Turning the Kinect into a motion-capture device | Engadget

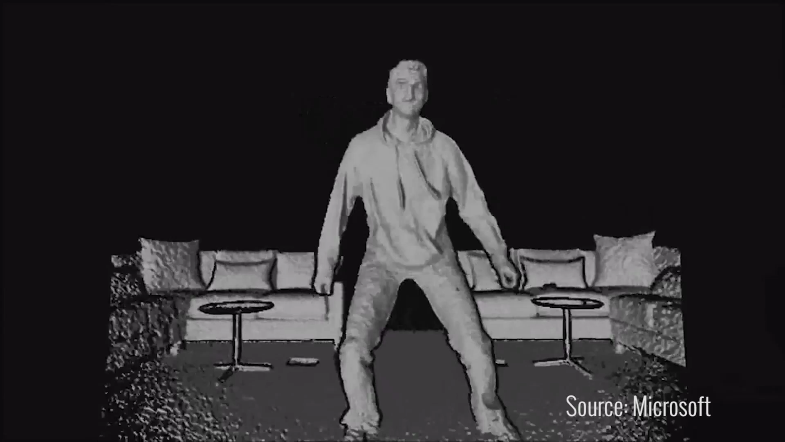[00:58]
The sensor is also designed to track your facial gestures and record your voice.
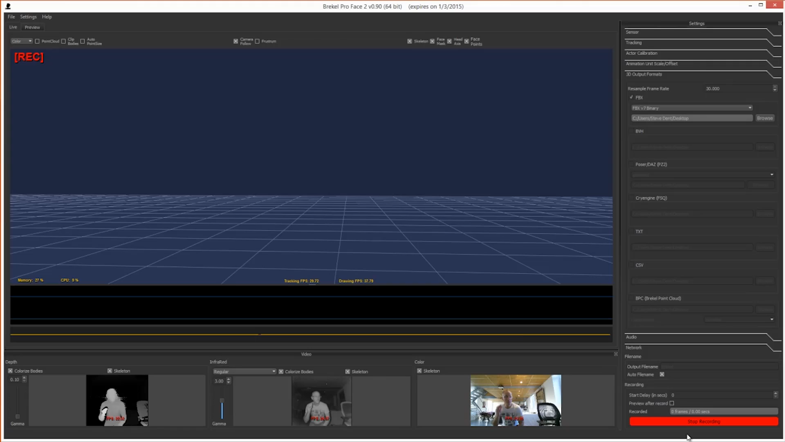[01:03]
Despite its potential the Kinect 2 sensor hasn't been embraced by gamers or game developers.
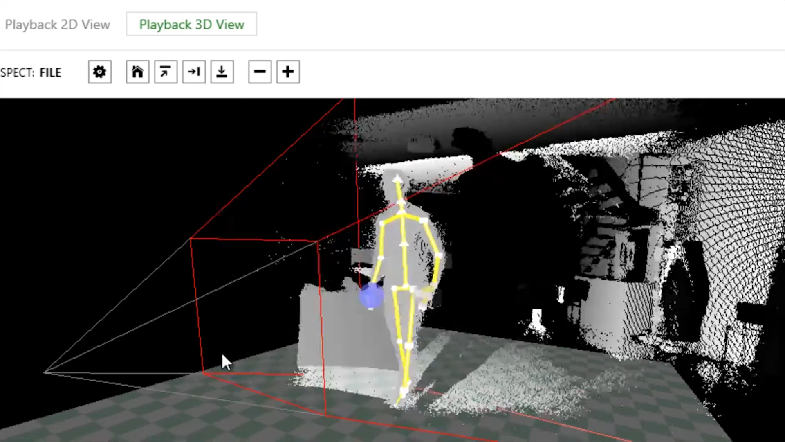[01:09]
One community has strongly embraced it though, 3D animators and modeling pros.
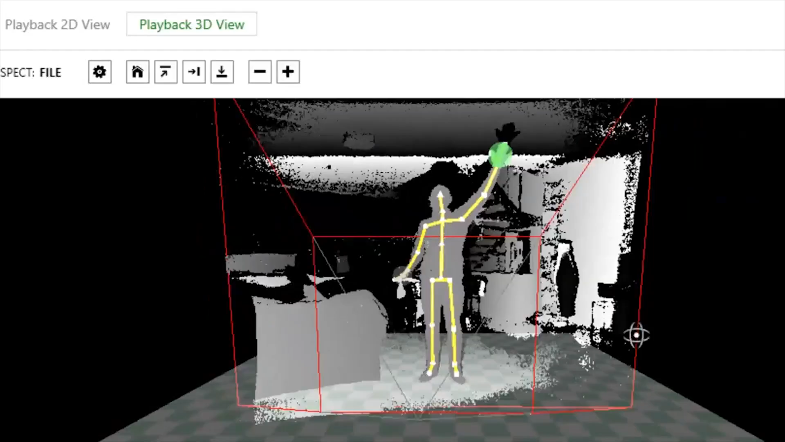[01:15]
In my tests the Kinect 2 excels at body and facial motion capture.
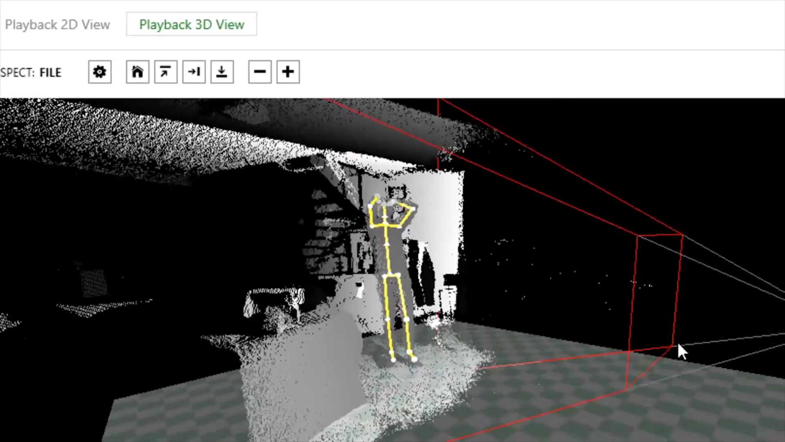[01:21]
It'll never be as good as an expensive multi-camera mocap studio but it does give animators a spiffy tool that can be used at home.
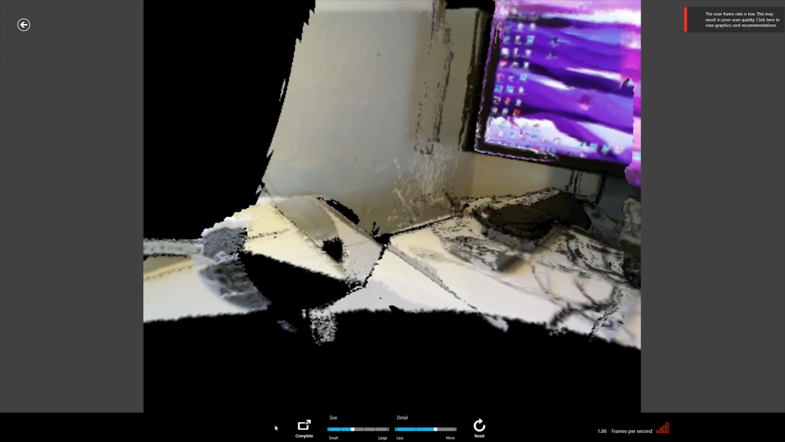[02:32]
With a bit of practice however I think I could create usable scans but the software feels like it's not quite there yet.